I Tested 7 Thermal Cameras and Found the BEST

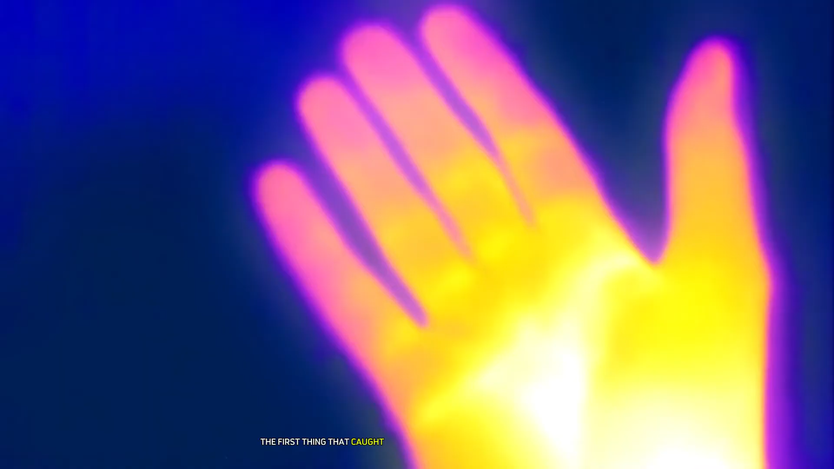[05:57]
the first thing that caught my attention was the p2 pros impressive 256 by 192 thermal resolution
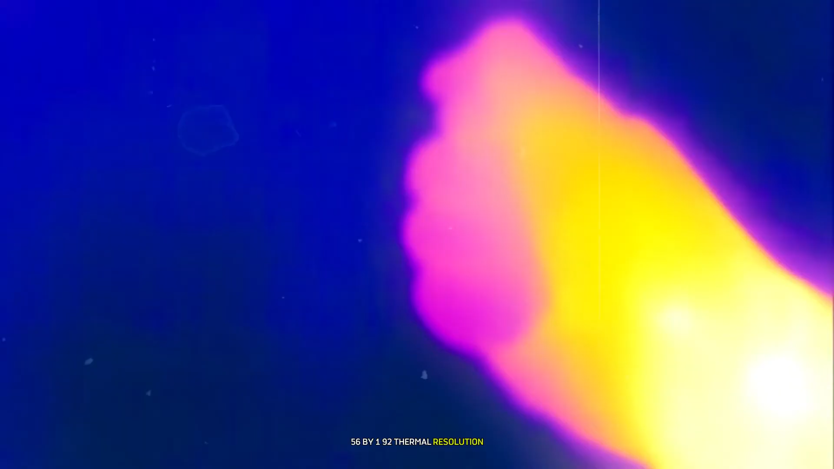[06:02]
this higher pixel count results in noticeably sharper and more detailed thermal images
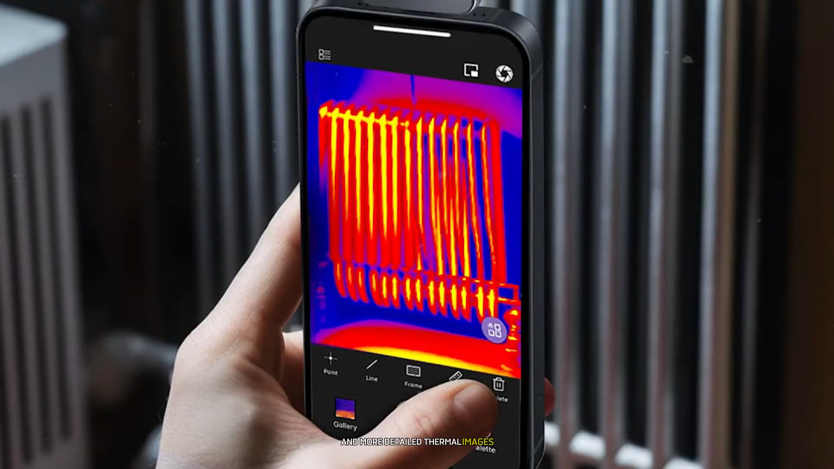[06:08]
compared to many other smartphone attachable cameras i've tested one of the standout
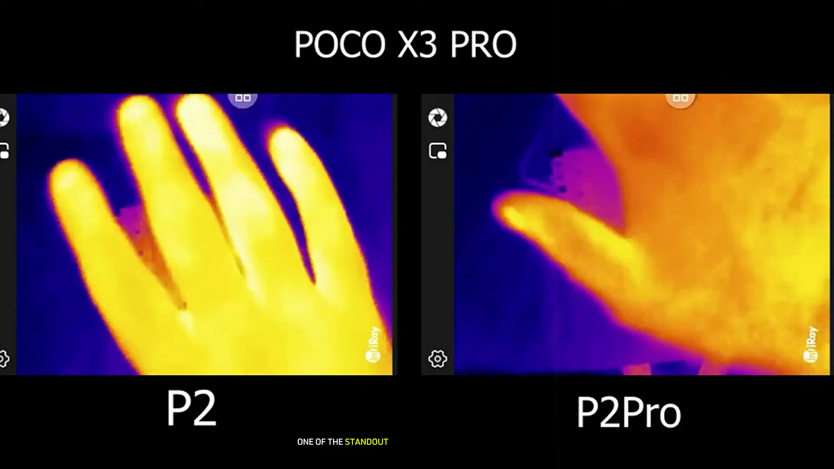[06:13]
features of the p2 pro is its wide 56 degrees field of view
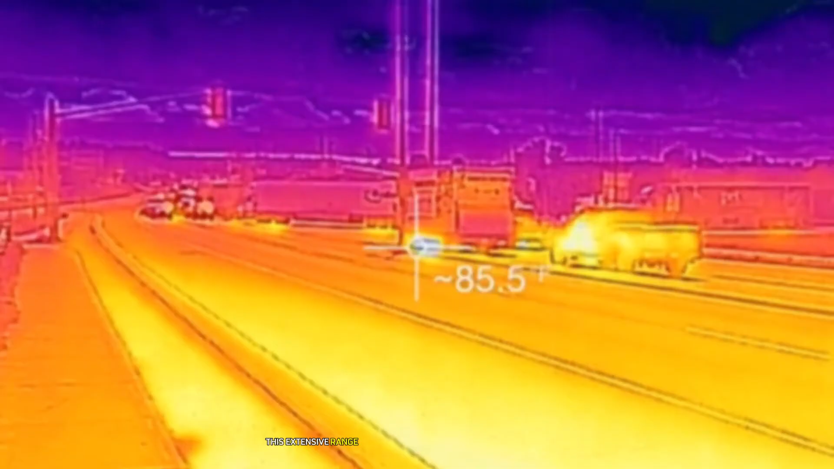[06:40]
On screen: spot 85.5°F
this extensive range makes it suitable for a variety of applications from building inspections to automotive diagnostics and even some industrial uses i was impressed by the p2 pros image processing capabilities
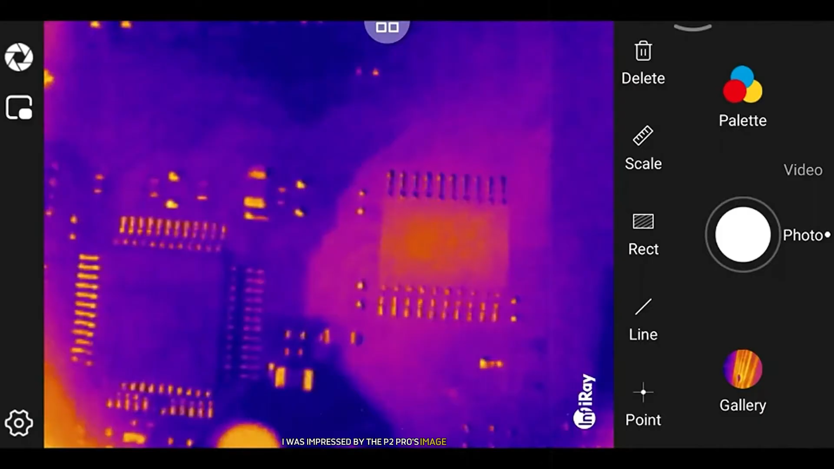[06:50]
the device offers various color palettes and image modes
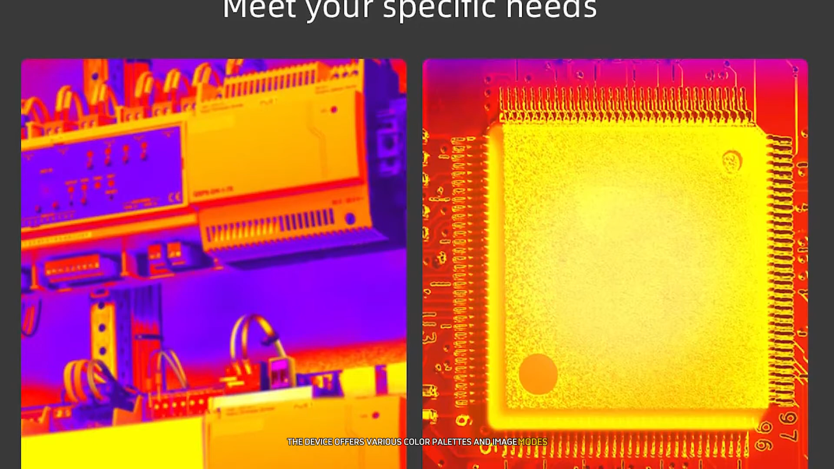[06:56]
including a picture in picture mode that overlays the thermal image on a visible light image
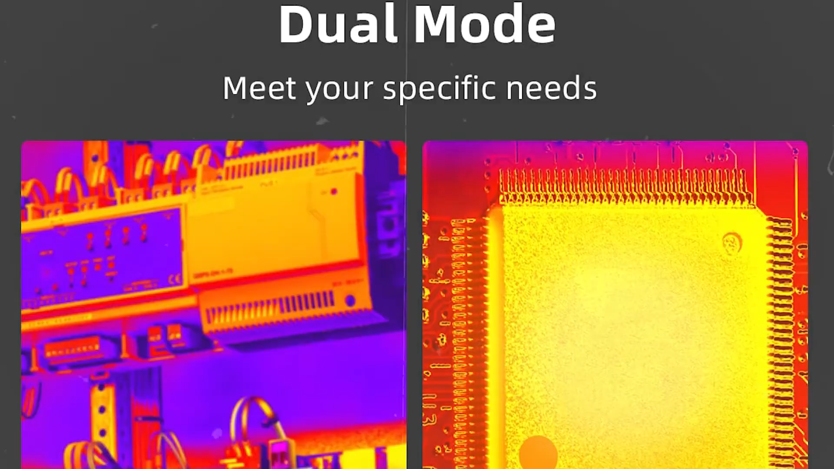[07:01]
this feature greatly aids in interpreting thermal data in context
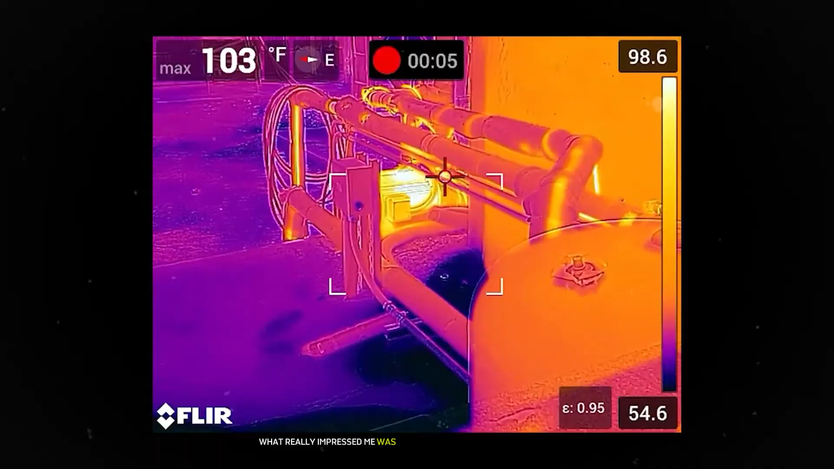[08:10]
On screen: max 103°F
msx image enhancement technology which overlays visual details onto the thermal image for
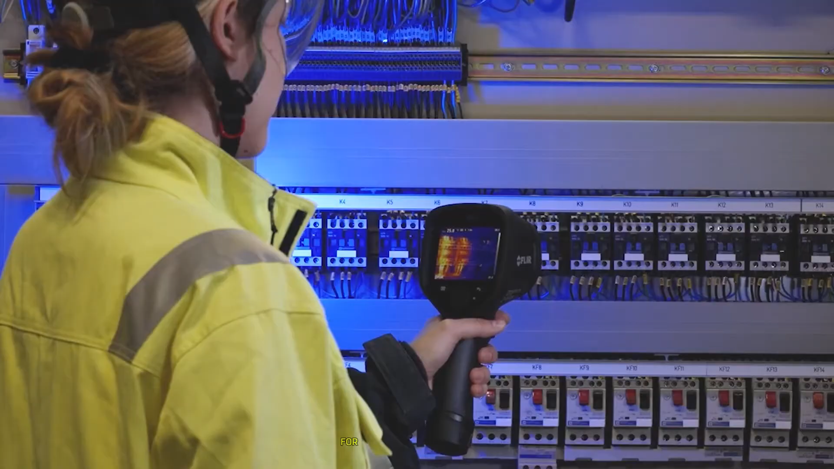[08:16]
improved clarity and context one of the features i found most useful was the one
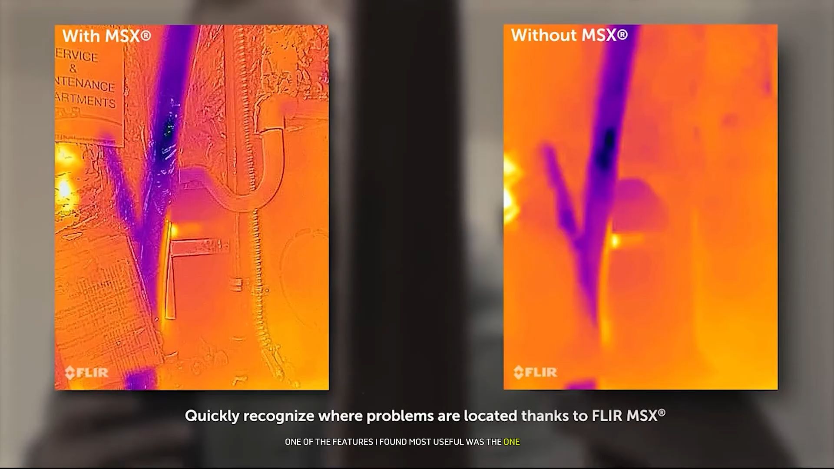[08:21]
touch level and span function this allowed me to quickly optimize the thermal image
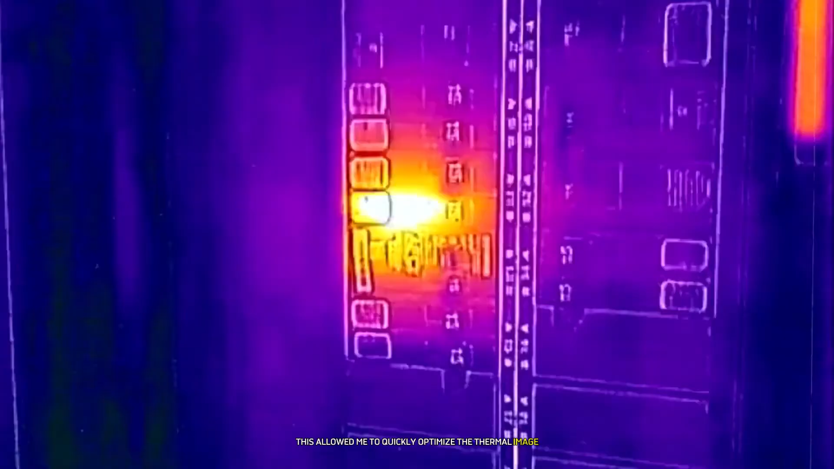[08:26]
with a single tap making it easier to identify subtle temperature differences in complex scenes
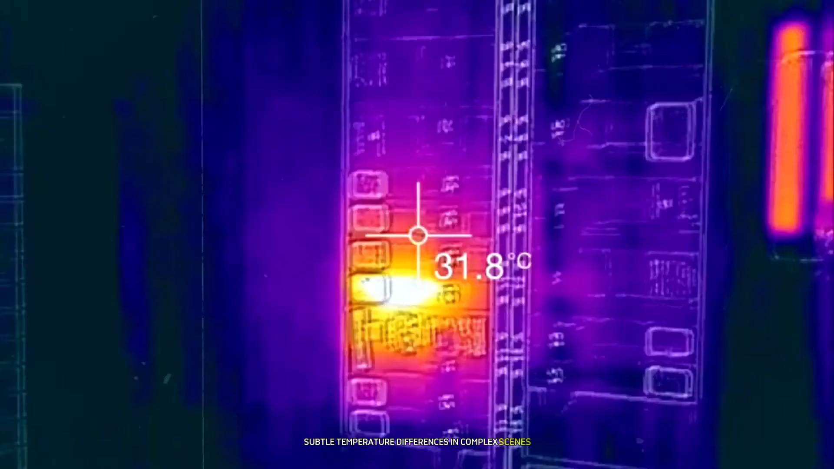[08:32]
On screen: spot 31.8°C
the fleur one app that accompanies the edge pro is feature rich and intuitive
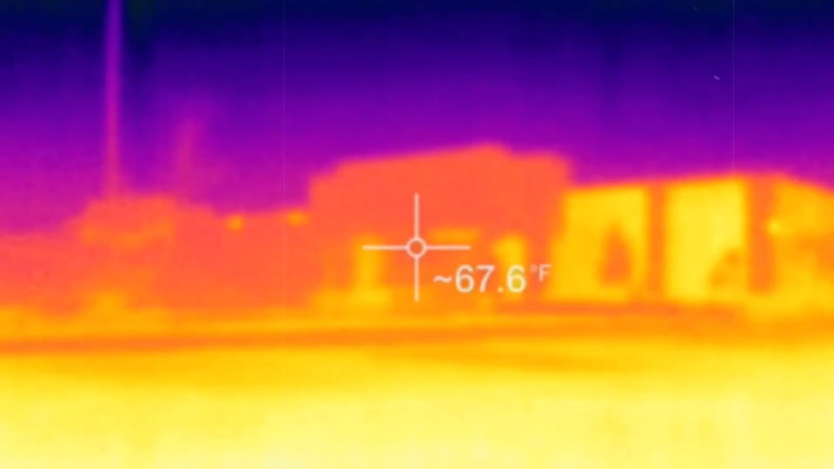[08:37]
On screen: spot 67.6°F
i particularly appreciated the ability to stream live thermal video to other devices which can be incredibly useful for team inspections or remote diagnostics
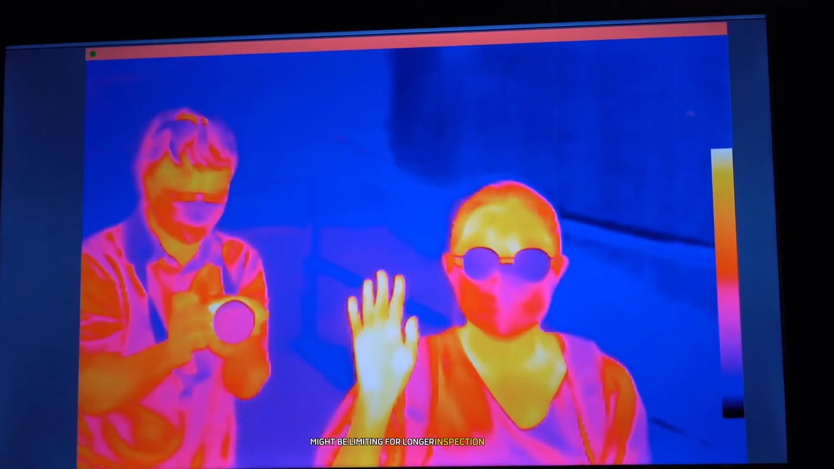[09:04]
runner up on our list at number two is the
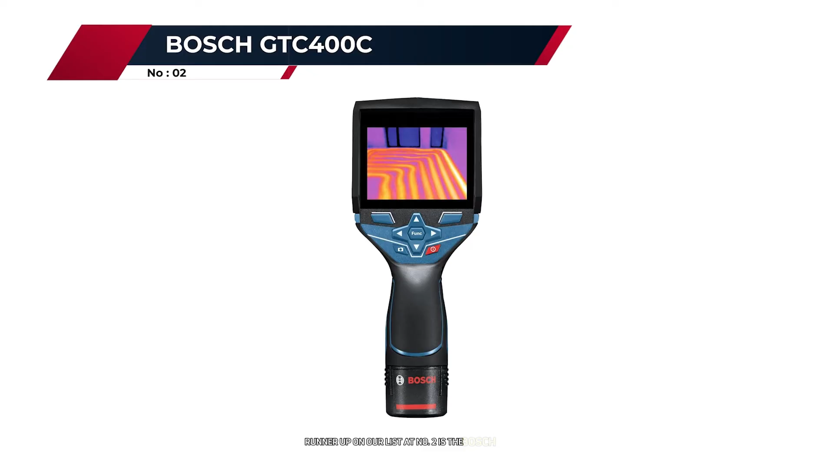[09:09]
bosch gtc 400c a professional grade thermal camera that combines high performance with
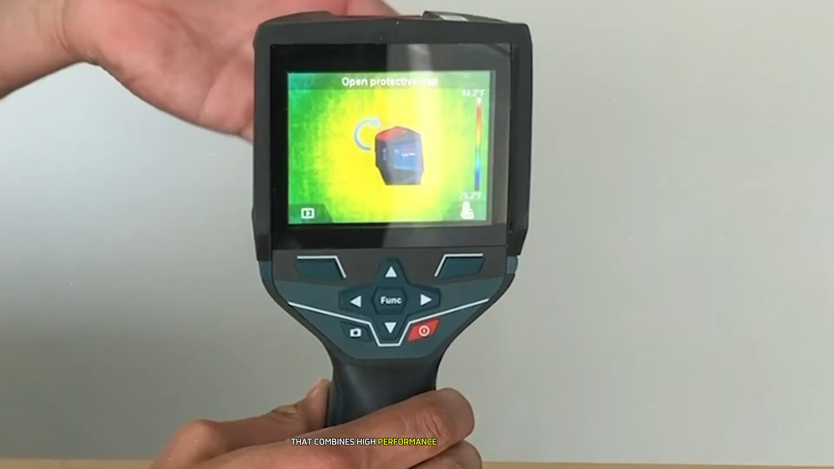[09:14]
rugged durability the first thing that struck me about the gtc 400c was
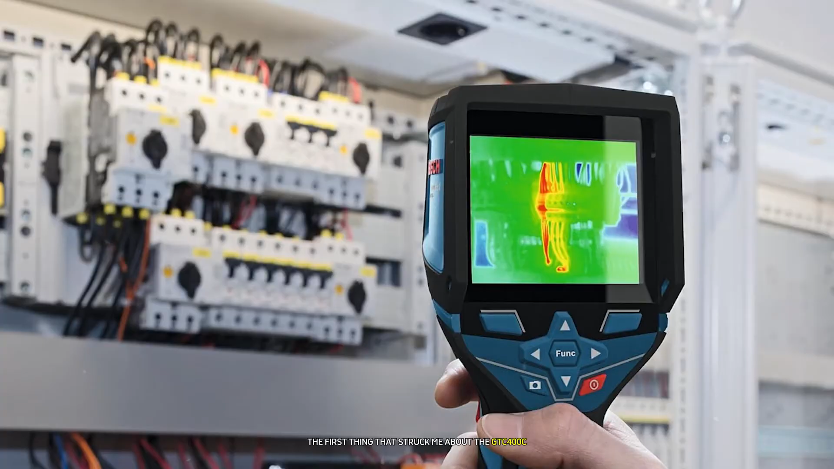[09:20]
its robust build quality this device feels solid in hand and is clearly designed to withstand the rigors of professional use its ip53 rating it's
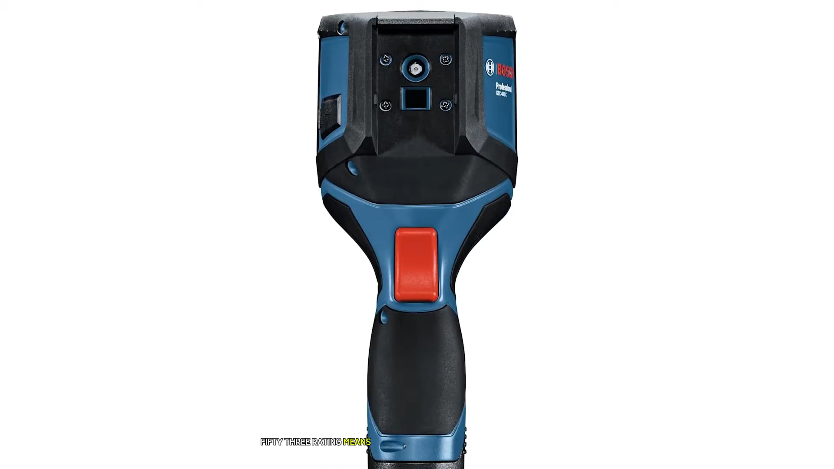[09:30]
protected against dust and water spray which i found reassuring when using it in various work
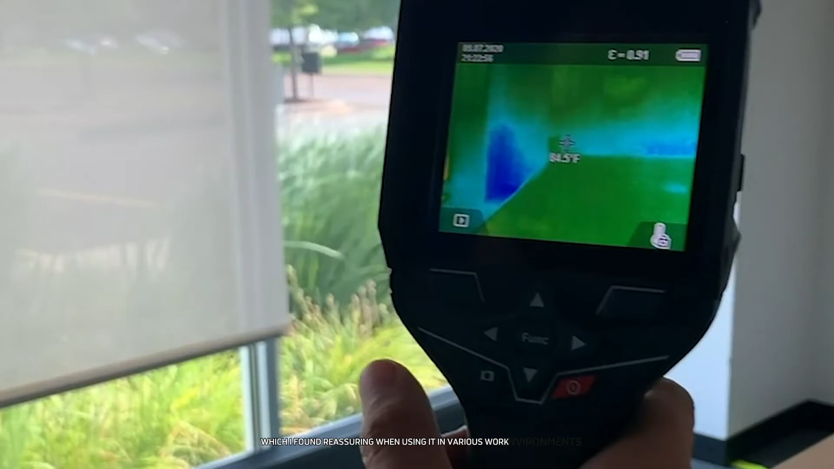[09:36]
On screen: spot 84.5°F
environments the gtc 400c features a 160 by 120
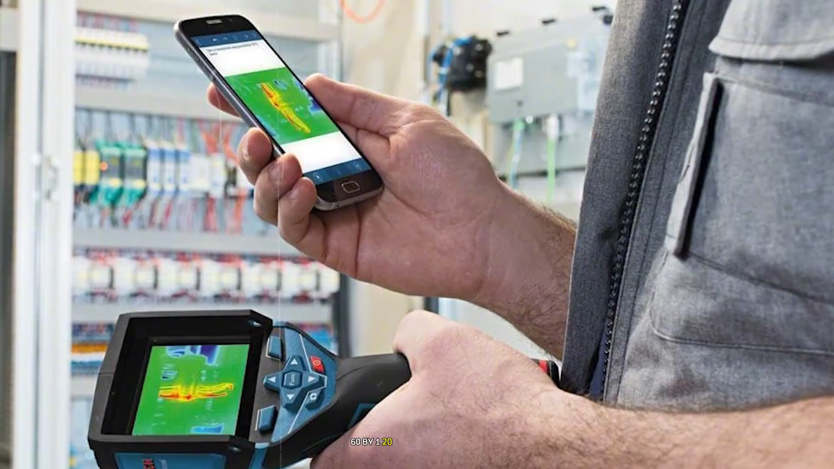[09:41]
thermal resolution which while not the highest on our list produces clear and detailed thermal
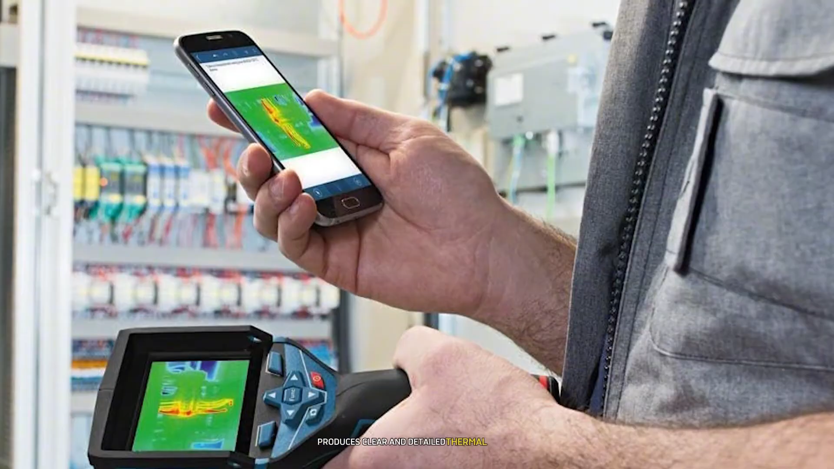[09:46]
images what sets it apart is its large 3.5 inch color display
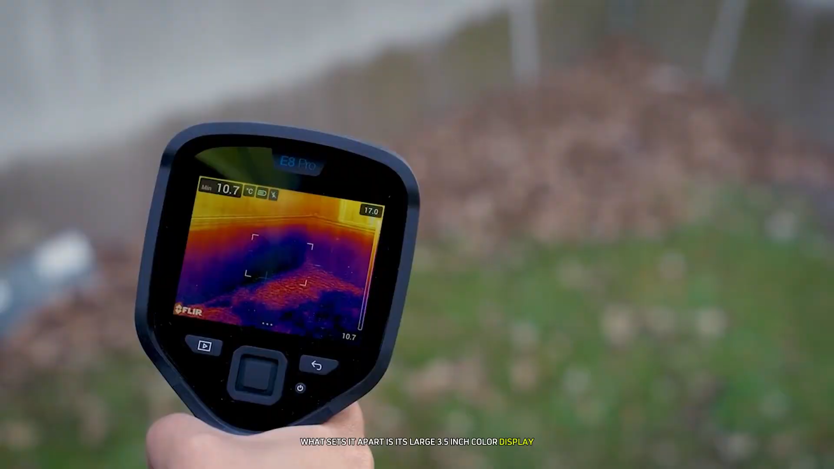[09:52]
On screen: min 10.7°C
which i found made interpreting thermal data much easier especially in bright outdoor conditions one of the standout features of the gtc 400c is its ability to store up to 600 images on the device itself